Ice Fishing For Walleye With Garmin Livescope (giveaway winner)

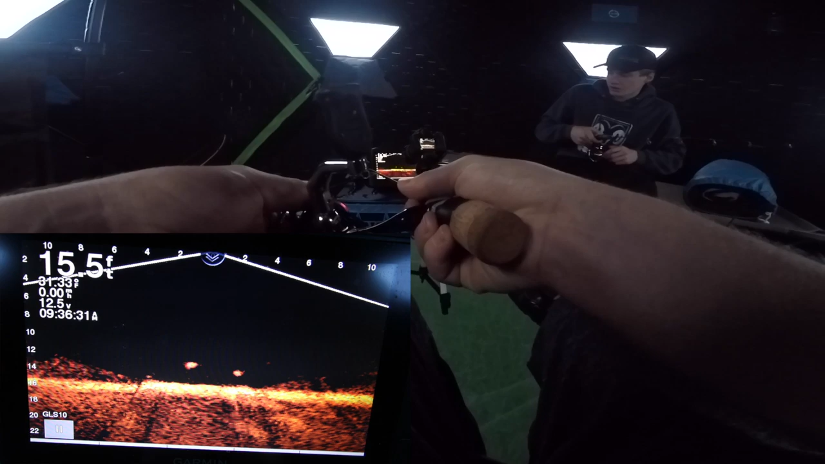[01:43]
On screen: depth 15.5 ft
What's going on? There we go. First one of the day, guys.
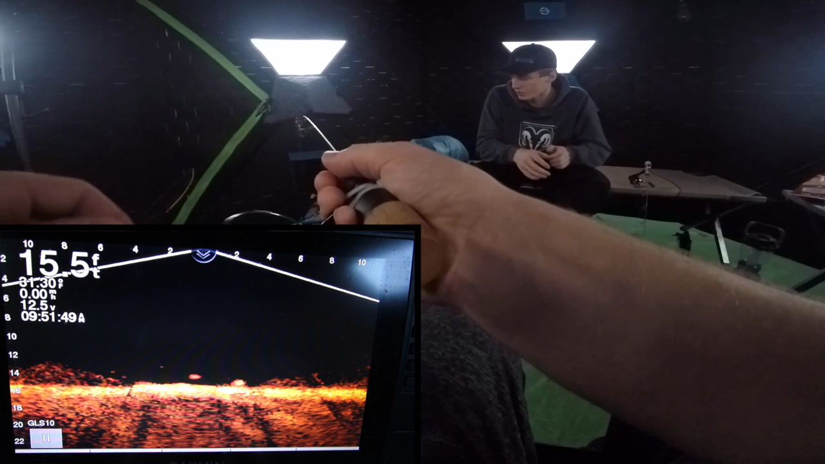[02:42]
On screen: depth 15.5 ft
See, will I come up? Oh, is he coming up? He's coming up, boys.
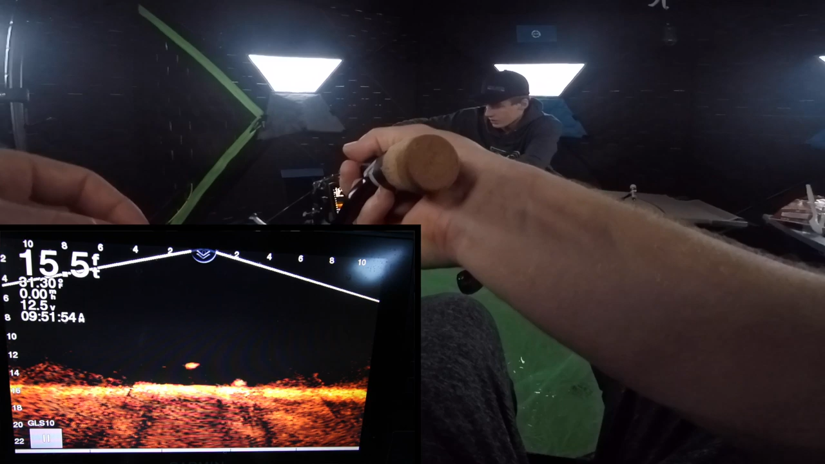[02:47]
On screen: depth 15.5 ft
Ha, ha. There it is. There it is, guys.
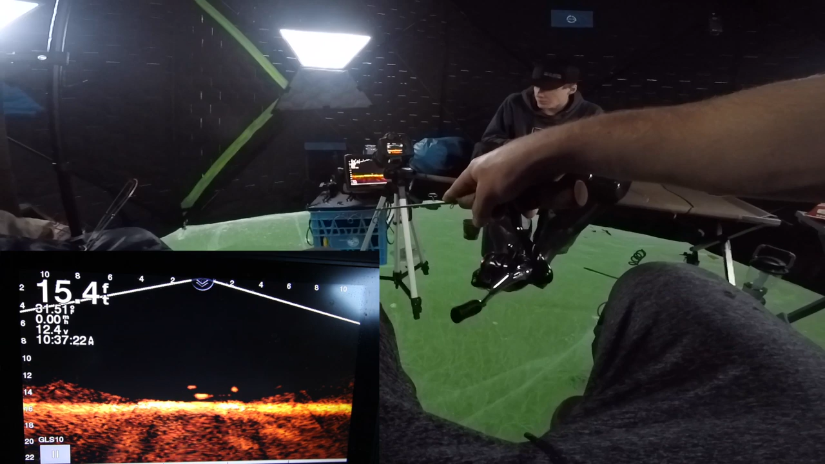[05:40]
On screen: depth 15.4 ft
There we go, guys. Got another one. I think he's a smaller one.